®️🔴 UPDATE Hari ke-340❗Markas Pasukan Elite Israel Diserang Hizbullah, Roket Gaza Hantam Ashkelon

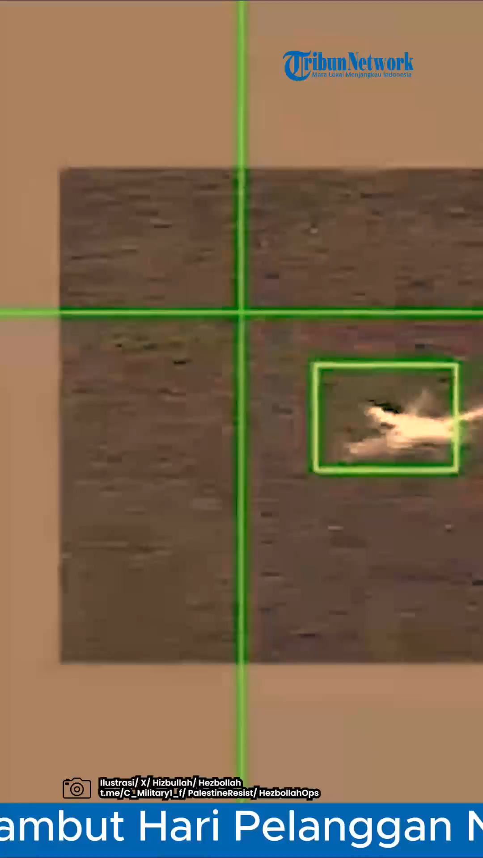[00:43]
Drone-drone tersebut menargetkan posisi dan area akomodasi pasukan pendudukan Israel di barak seraga dan langsung mengenai sasaran yang dituju.